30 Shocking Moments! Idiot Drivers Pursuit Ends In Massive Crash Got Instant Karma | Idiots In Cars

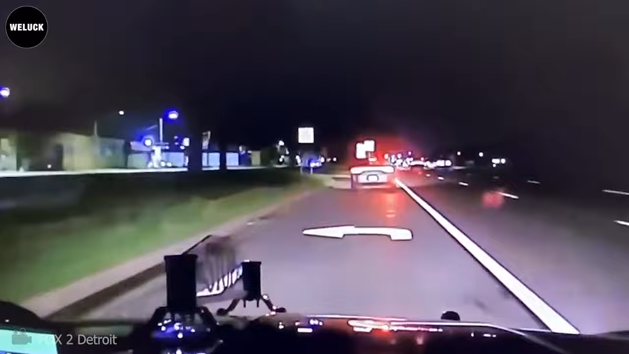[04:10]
A Michigan State Police chase with a Dodge Charger that started on 8 Mile in Detroit and hit 130 miles per hour and ended almost 30 miles later as the stolen car ran out of gas.
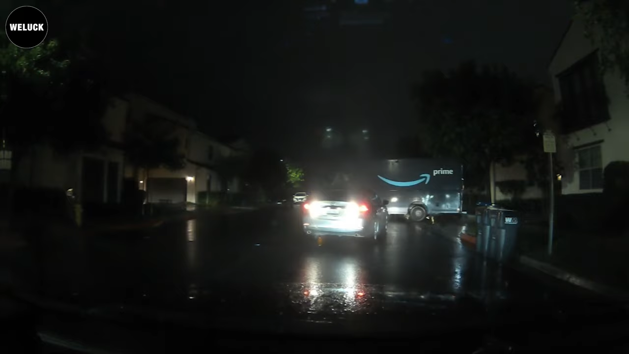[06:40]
It looks like he sped off to try to avoid an insurance claim. Glad the driver had a dash cam. Hopefully his insurance holds him to account.
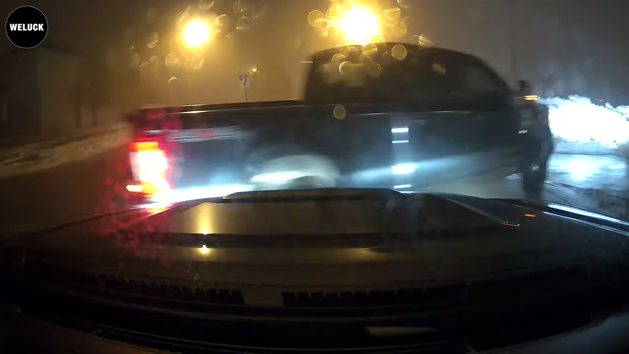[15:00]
Hmm, there's a solid yellow line here. That car shouldn't be passing at all. I'll leave the back. Oh David! Oh my god, he did it!
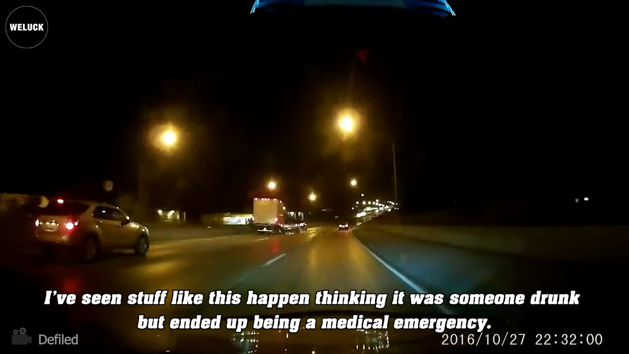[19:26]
I knew it! I knew it! I know, I know, I'm calling, I'm calling. Driver and he just got into an accident.
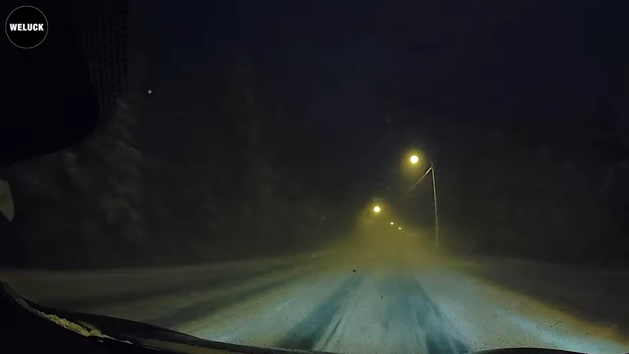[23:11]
Maybe I'm not used to driving on snowy roads, but doesn't this seem a bit fast? Good gracious, what is he doing?
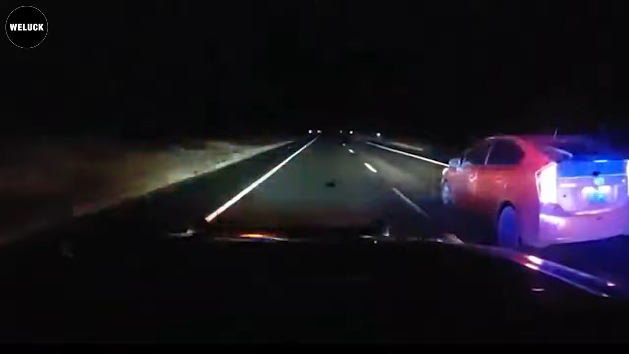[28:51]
The pursuit reached its climax when the officer employed a pit maneuver. Finally, a coordinated effort by the police successfully halted the suspects escape.